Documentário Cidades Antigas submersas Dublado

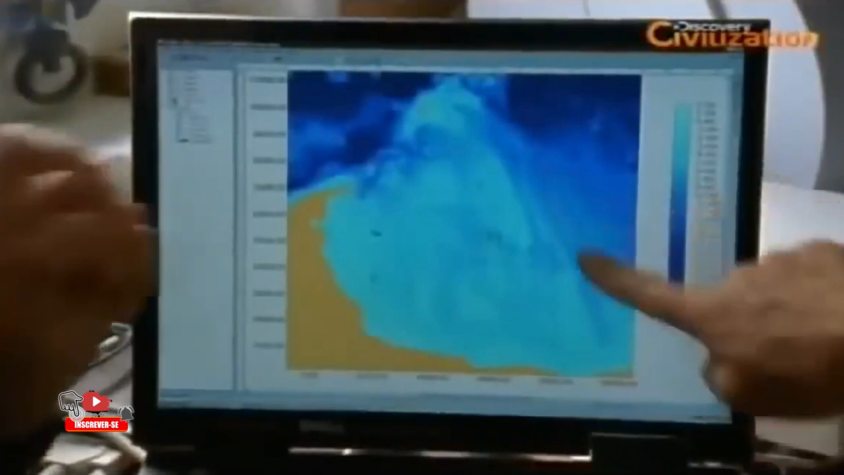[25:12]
E este era o Nilo antigo? Sim, esta poderia ser a foz de Canopo do Nilo antigo.